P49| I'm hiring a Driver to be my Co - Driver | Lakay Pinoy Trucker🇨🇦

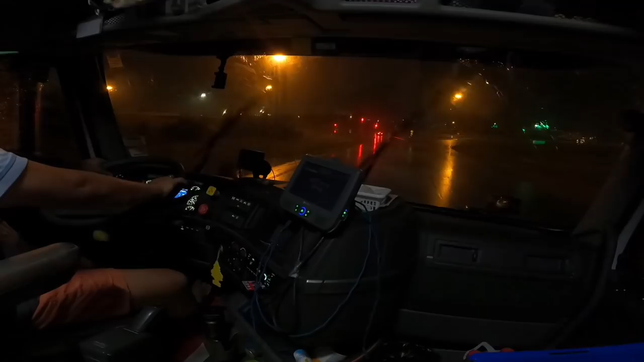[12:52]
Kilometro na lang Nandun na tayo sa Cisco Regina Nabot tayo ng ulan Kita nyo naman Ulan sarapan Matilim But anyways Malapit-lapit na tayo Sana makarating doon Yung ating Aplikante Para ma-meet na rin natin At makuha natin yung mga papeles Mga requirements